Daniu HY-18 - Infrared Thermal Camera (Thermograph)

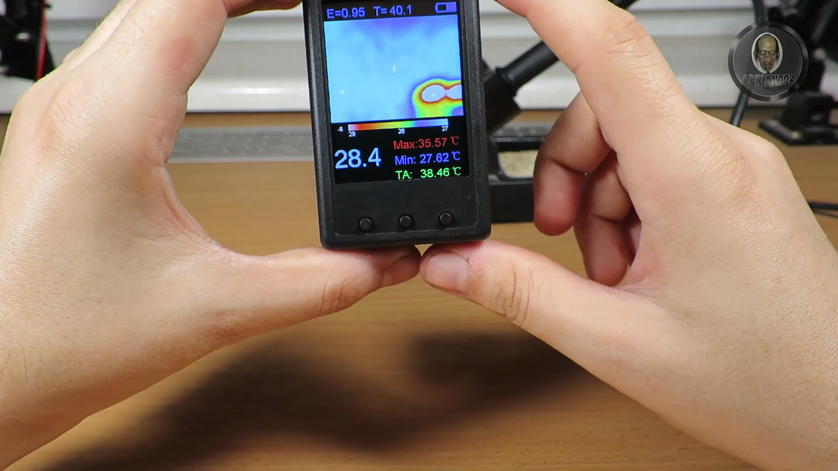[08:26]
On screen: max 35.57°C, min 27.62°C
completely accurate because it's just a infrared camera uh
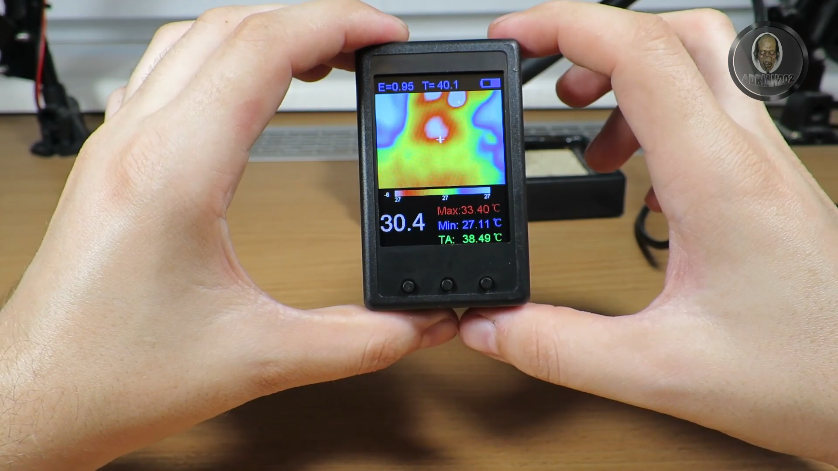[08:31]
On screen: max 33.40°C, min 27.11°C
of course I still have a uh my thermal gun uh to measure it uh so I can always measure more precisely
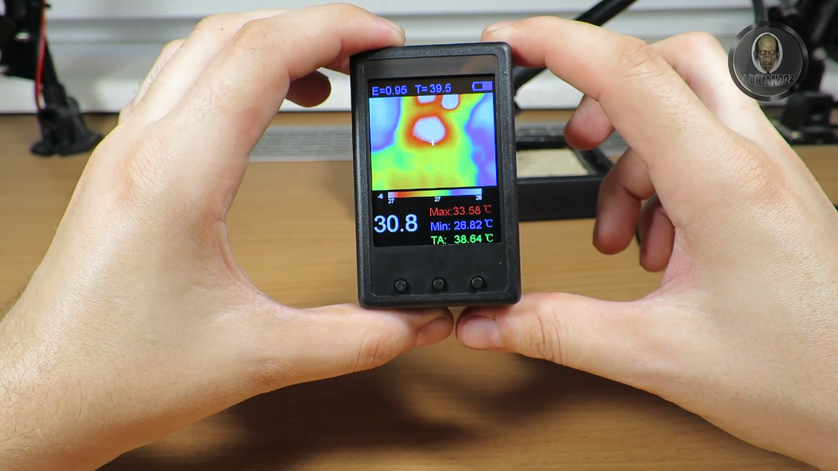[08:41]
On screen: max 33.58°C, min 26.82°C
but this tool allow me to see what uh what actually what part of any device or something like that
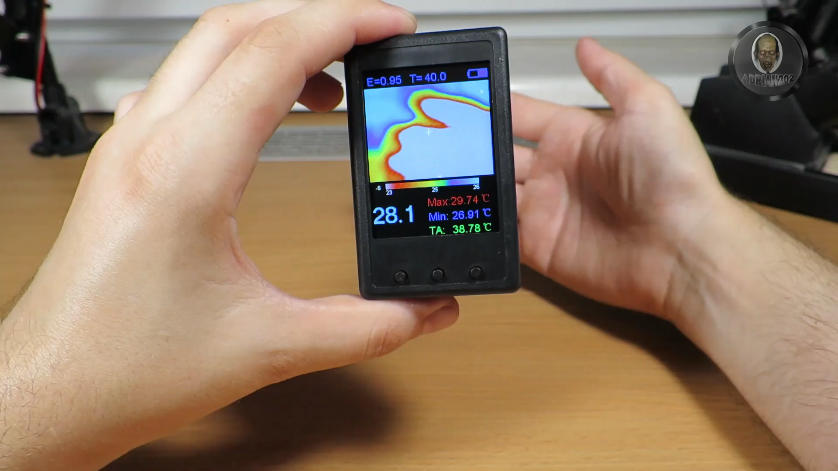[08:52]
On screen: max 29.74°C, min 26.91°C
is actually heating up so if you have a circuit a rc car or anything like that you can see what actual part is heating